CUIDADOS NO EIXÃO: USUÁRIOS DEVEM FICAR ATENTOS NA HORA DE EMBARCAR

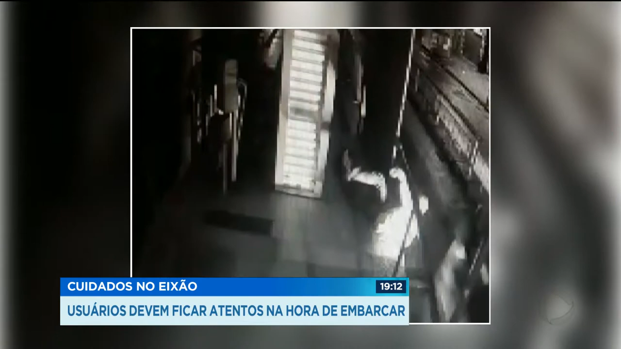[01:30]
Ele escorregou na rampa da plataforma e caiu no vão. Foi atingido pelo ônibus que passou bem na hora. A fatalidade serve de alerta, porque quem anda por aqui muitas vezes não tem noção do perigo.